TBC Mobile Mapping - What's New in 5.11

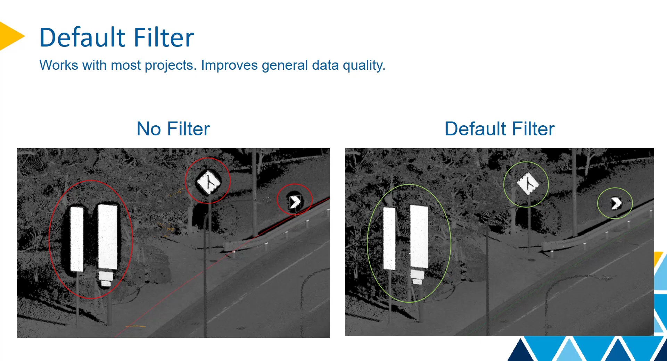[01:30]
The default template works with most of the scenarios.
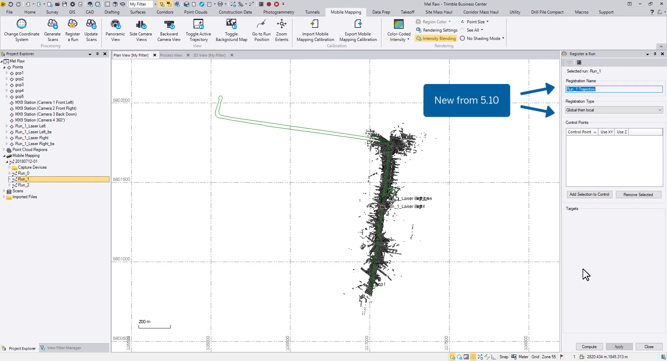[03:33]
Starting from TBC 510, you can name each registration. And more importantly, choose different registration types to try out the best solution on each run. The global then local method is the go-to method for most applications,
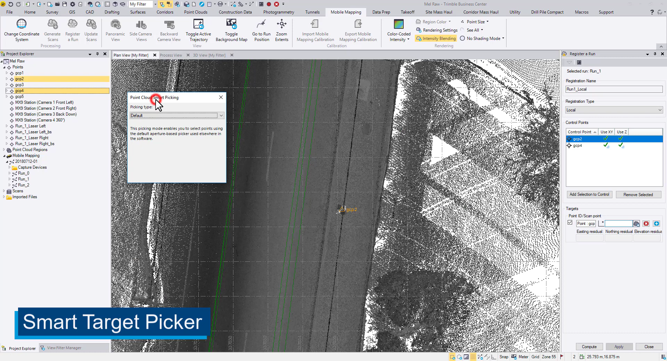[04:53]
When you pick a control point, a point cloud smart picking window will pop up, offering three picking types to pick the targets more accurately. This demo data set used checkerboard targets, so the best fit picking type would be an intersected plane.
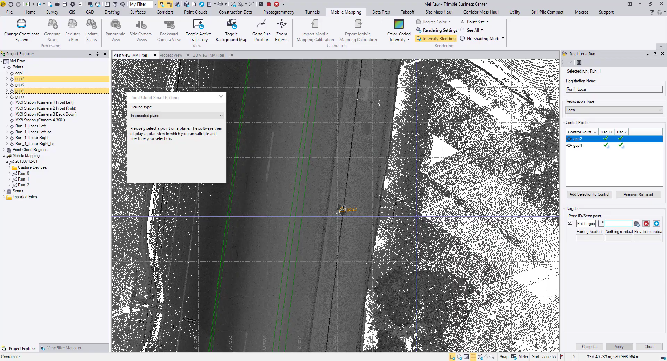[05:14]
You can zoom in to the target.
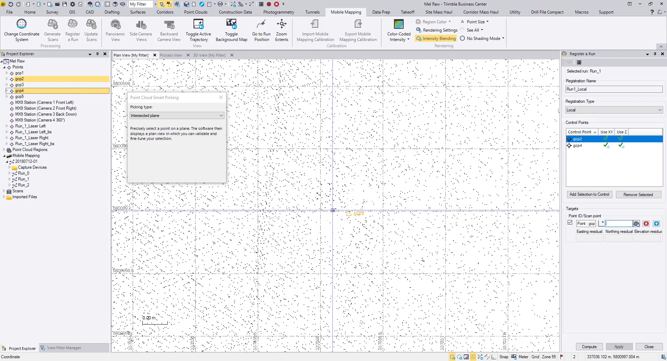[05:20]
You can zoom in to the target. Snap to a point somewhere close to the target center. You can zoom in to the target center. It doesn't have to be very accurate. The Validation window now prompts, displaying a snapshot of the target. In this window, you can left-click to reselect a better target center in the intersected plane. The final position can fall into a scan gap, but TBC will interpolate the 3D coordinate for you.
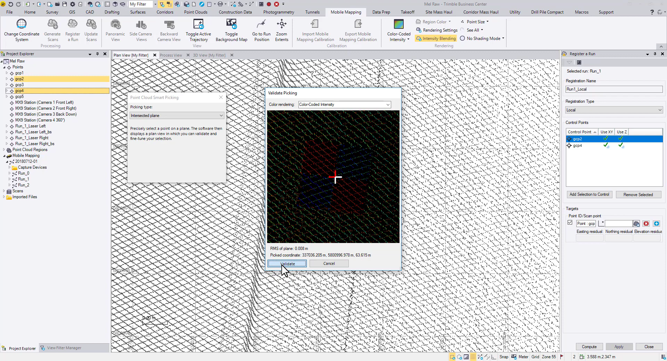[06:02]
Click Validate to accept the selection.
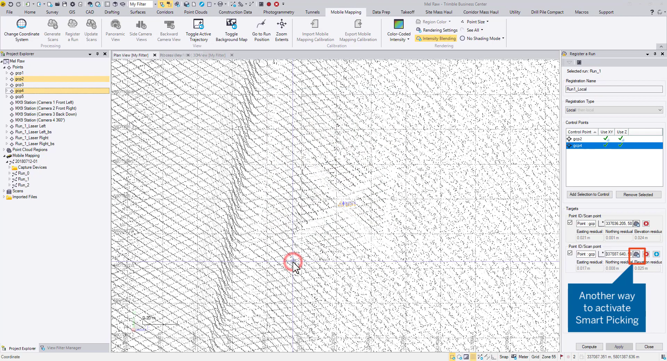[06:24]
Sometimes it's necessary to adjust the coordinate manually after.
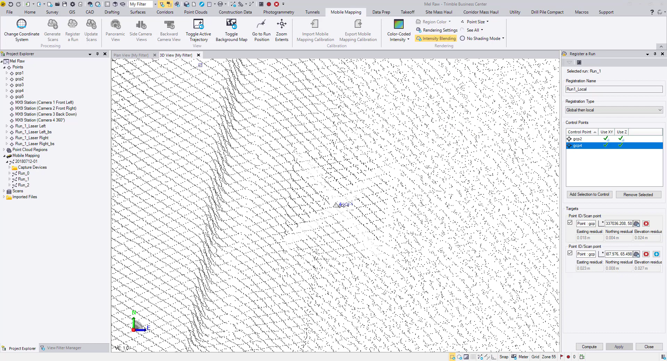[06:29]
We can use the Limit box to verify the coordinate. Originate the box at your control point ID.
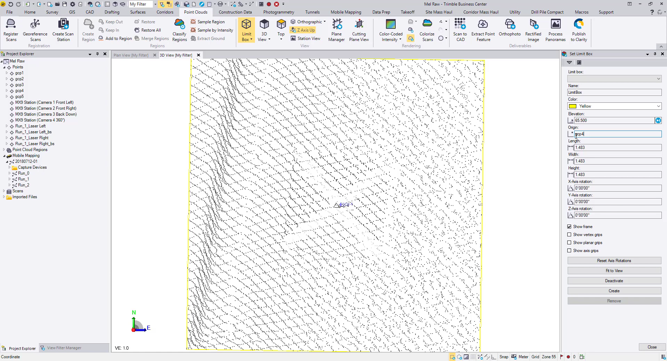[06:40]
Change the dimensions to only display the target.
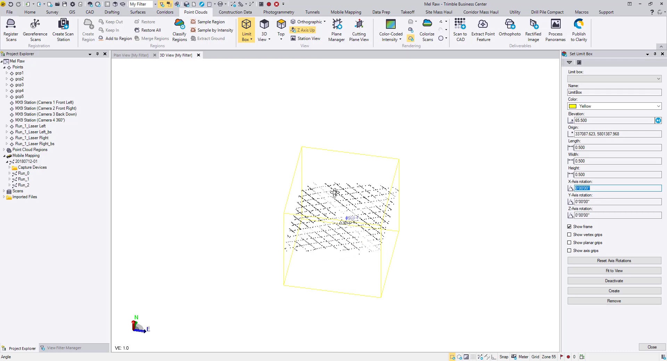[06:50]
This target falls underneath the ground because of the slope.
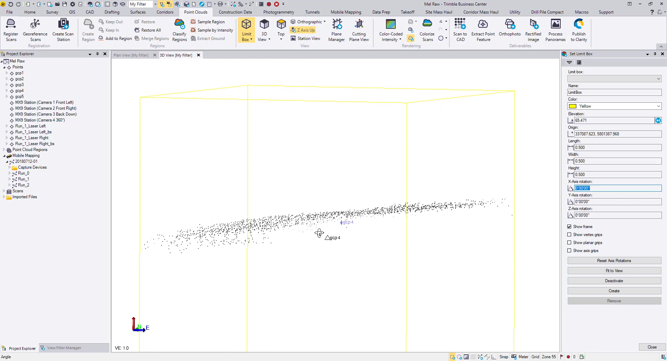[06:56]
We need to keep the accurate X, Y coordinates and lift the Z value.
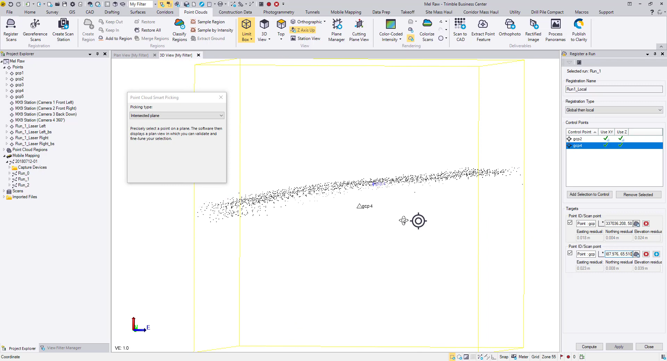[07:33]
The other two picking types are equally handy depending on the data set.
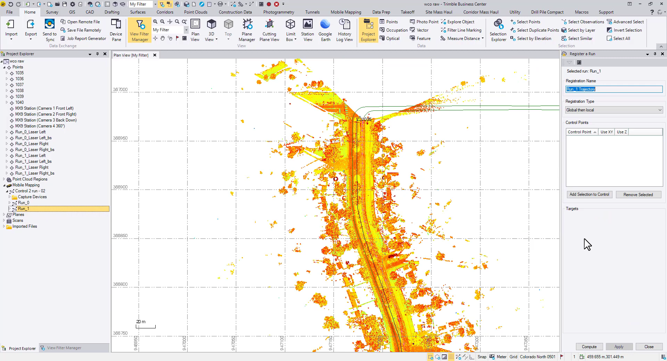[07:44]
For example, this project only used pavement markings as ground controls. To better pick the corner or the edge of a pavement marking,
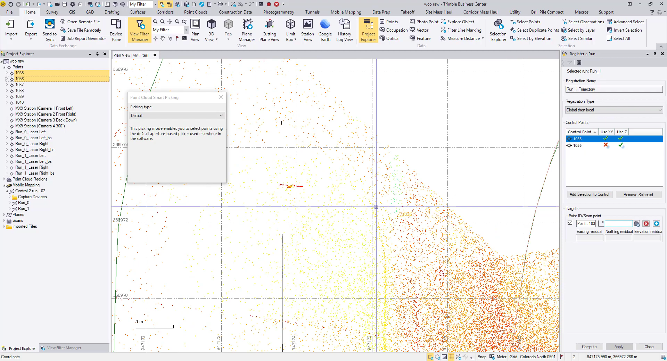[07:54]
I'll use the road mark type.
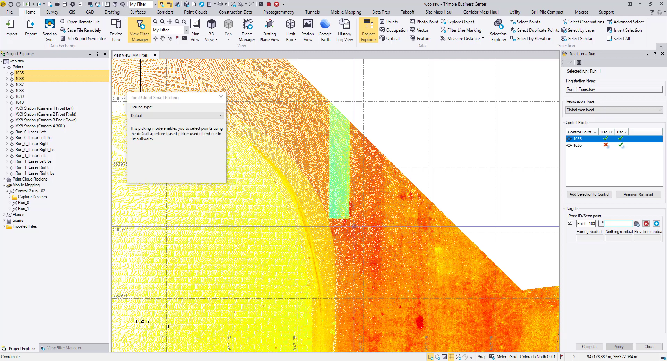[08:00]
Follow the same workflow. Click somewhere close to the target.
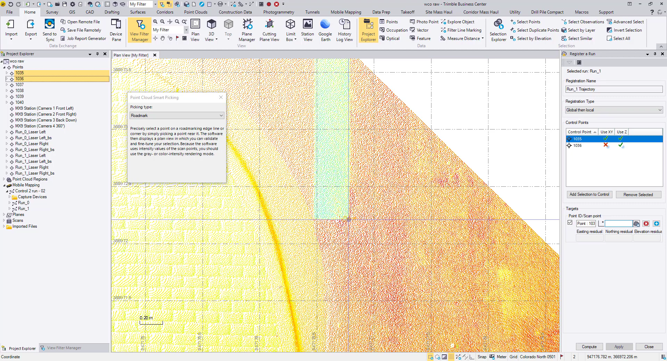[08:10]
Then refine or validate the point.
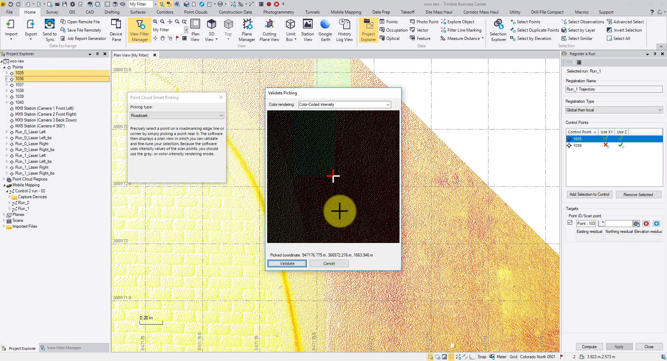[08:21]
In some cases, a point was only surveyed to serve as a 1D control.